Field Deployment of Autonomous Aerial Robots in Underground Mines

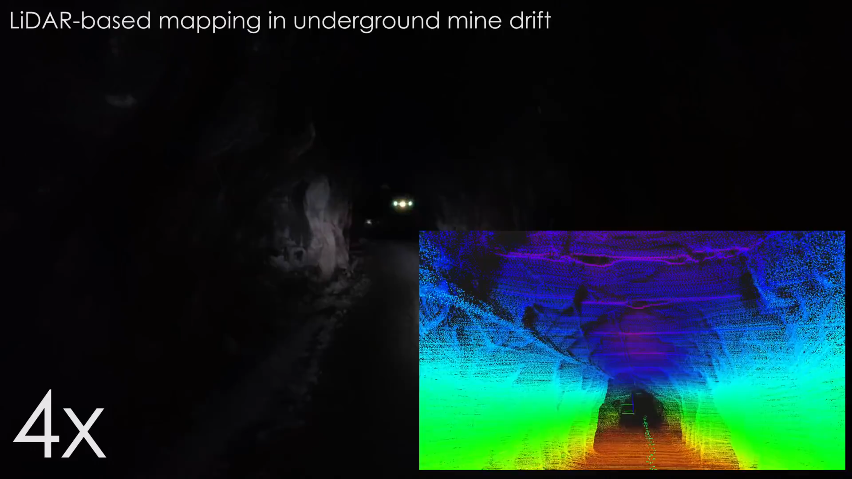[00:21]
while the second robot employed LIDAR as a prime sensing modality. Both robotic systems demonstrated the ability to operate in the challenging underground environment.